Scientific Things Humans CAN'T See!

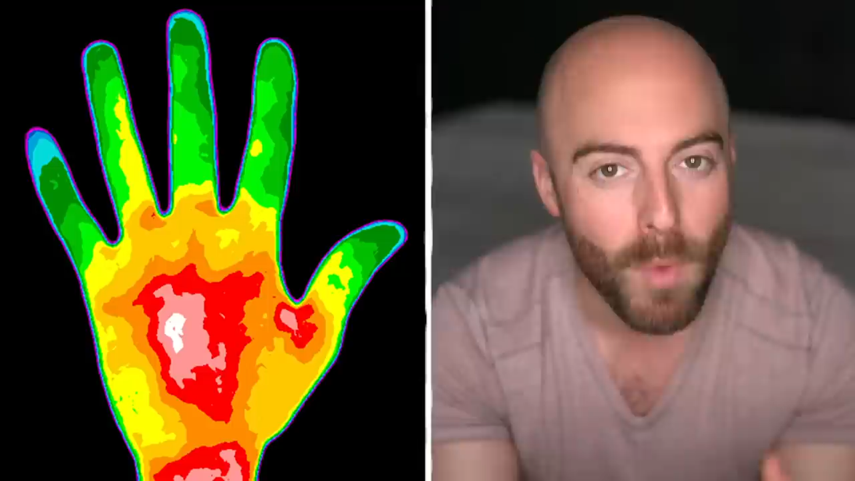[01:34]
and like most of the lights surrounding you every day, it can't be seen without special equipment. This is due to the fact that it travels in longer wavelengths than visible light.
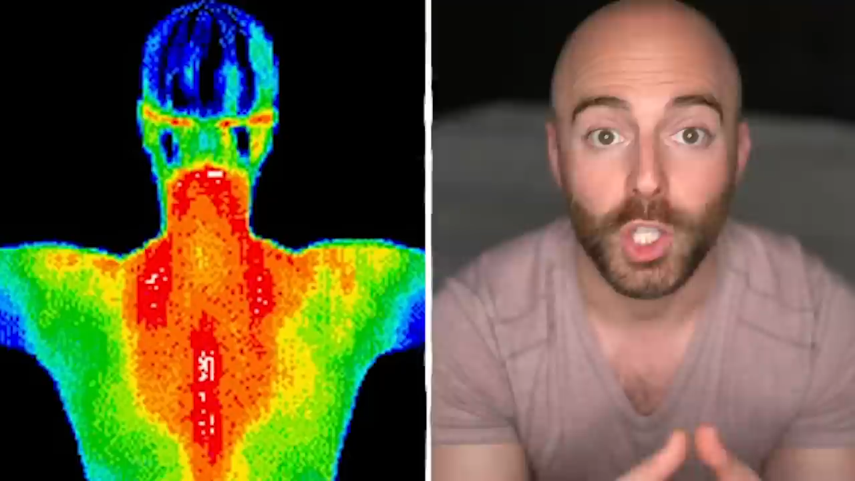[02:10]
You don't see it, but even your own body is giving off infrared waves right now. Number eight are atoms.